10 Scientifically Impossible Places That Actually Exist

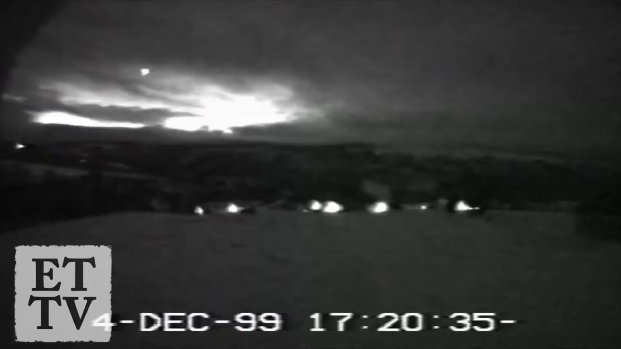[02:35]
people have spotted the lights and hypothesized what could be causing them one